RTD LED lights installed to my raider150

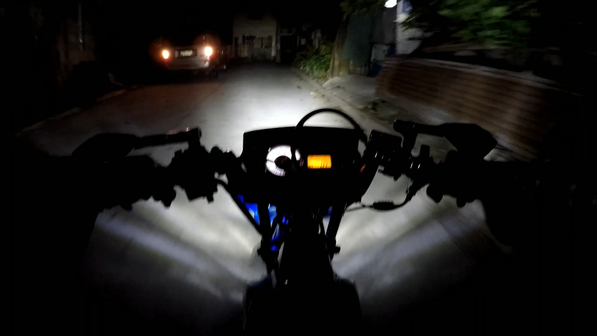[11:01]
maganda kaitang kita natin yung daan. Tingnan natin sa highway kung mas maganda pa rin ba. Maganda ng buga ng ilaw na ito pa hindi pa derensyo. At least kitang kita natin yung harap. Yung liwanag niya. Hindi yung luma kasi naka derensyo pa palayo. At least ito malapit makikita natin yung lumak talaga.
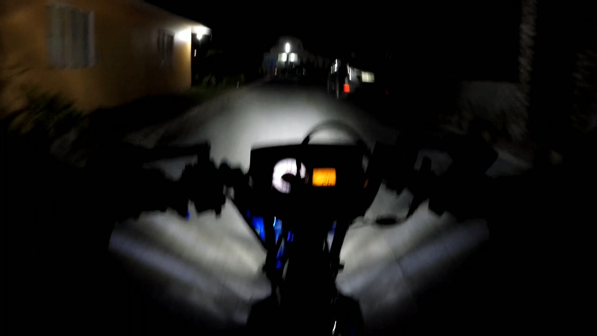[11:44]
Bukan natin dito sa pinakamadilim na area.
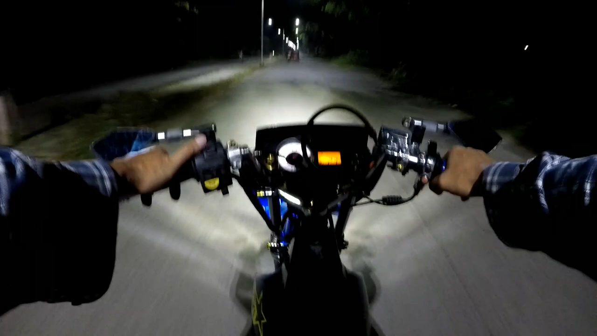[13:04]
Kaya lang i-adjust na lang natin kasi parang lapit. Parang nalalapitan ako. Pero ang liwanag no? Ganda na ng ilaw niya kay Takita yung harapan. Pero adjust lang natin ng medyo konti. Iangad lang natin ng konti. Kasi medyo malapit siya masyad